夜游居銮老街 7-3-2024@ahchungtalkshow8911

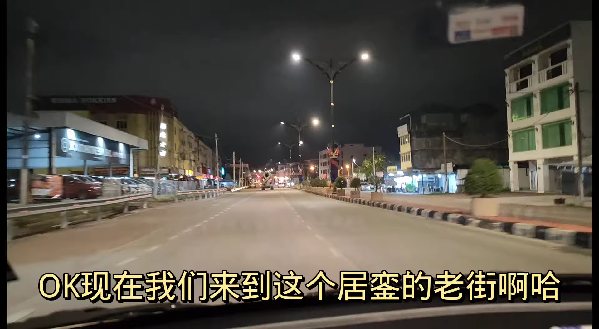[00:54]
OK 现在我们来到这个鸡团的老街啊哈 鸡团的老街的夜景啊那个灯光啊蛮美一下的拍给大家看一下啊 这就是鸡团最老的大街下来个姓
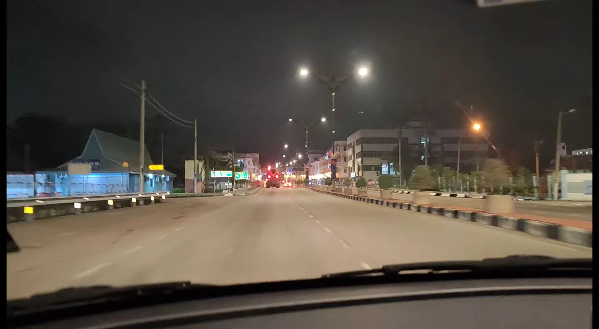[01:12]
这边的鸡团可以转去增销壳这边呢现在转去这边的鸡团好 等一下再转出了
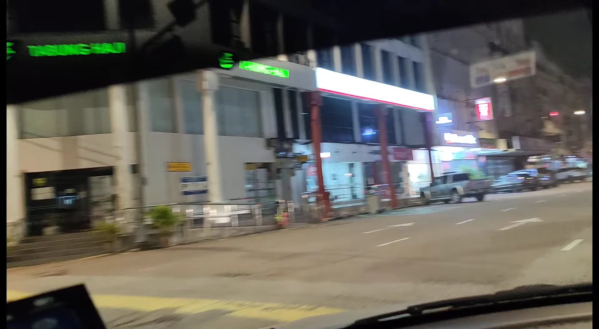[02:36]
BOMBAR这个对阵路口是加冕西宴,以前是一个西宴来的
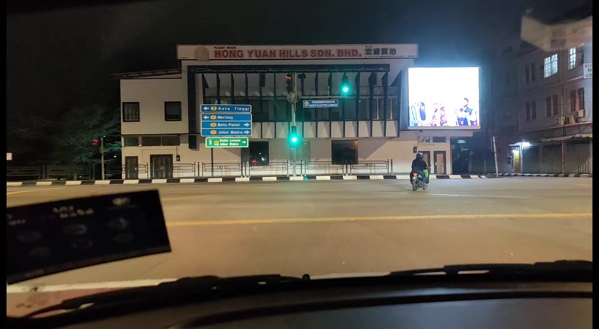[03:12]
这里是秋式牙科,以前我做工的地方
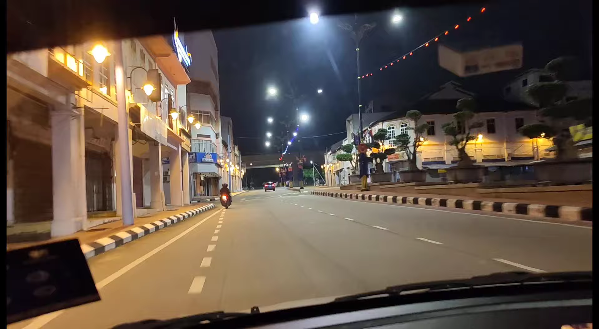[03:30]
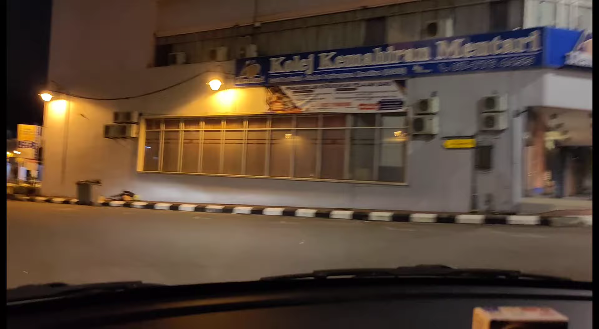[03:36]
OK,你看这个灯框这里叫做Jaubex,
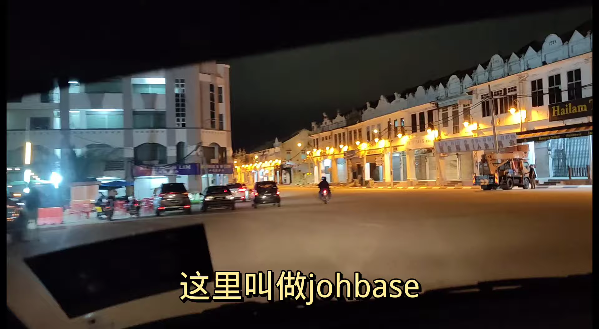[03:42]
以前有一个海螺在里面你先凌俊杰来登台的时候,我就站在他前面你的交回了转轻哦